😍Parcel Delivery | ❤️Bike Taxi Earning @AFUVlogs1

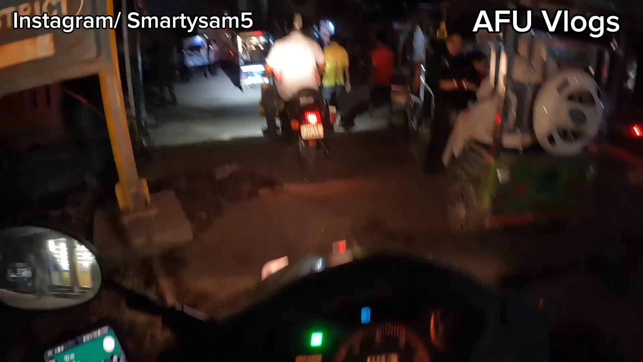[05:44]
कि भाई स्कूटी ले रहे हो यार तुम, तो थोड़ा बहुत फ़ायदा उठाओ स्कूटी का, क्या आगे टांग के ले जाऊँ। तो मैंने डाल लिया भाई वो सीट के नीचे।
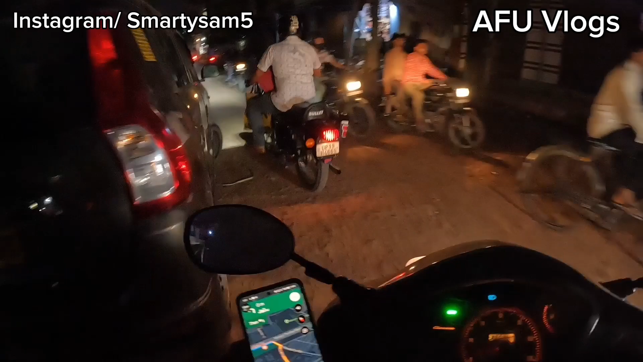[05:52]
कपड़े बता रहे हैं कस्टमर कि इसमें कपड़े हैं ये लेके जाने हैं उनके। चलो ठीक है लेके चलते हैं भाई। 12 किलोमीटर का ये ड्रॉप है, ऊबर पे ये राइड आई है और देखते हैं भाई क्या मिलता है इसमें। ये लीजिए।